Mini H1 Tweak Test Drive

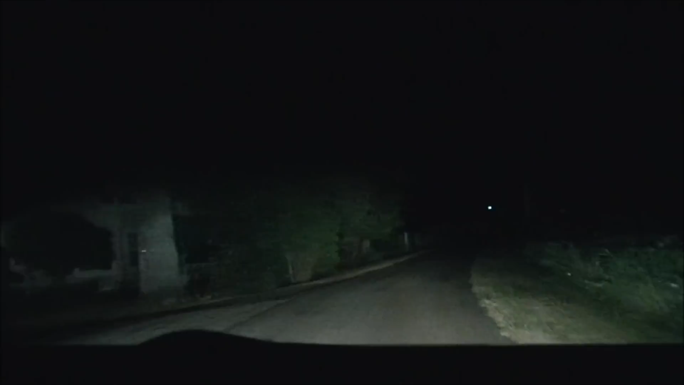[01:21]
felt a little click and it finally got up to the high beam spot where I wanted it I have I have plenty of light on low beam the cutoff is actually a little bit more blurry than it used to be probably because of the extra thickness of that shield so I'm going to go down this road I'm going to blind the neighbors let's see if I can get some color off the fence there I can't really see it
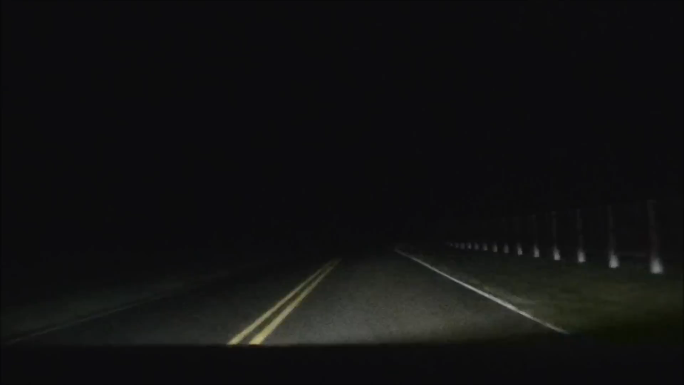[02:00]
okay okay high beam time it's all like almost 10 30 at night so I can kind of fuck around here it's like in the middle of the country here okay low beams turn here and then okay high beams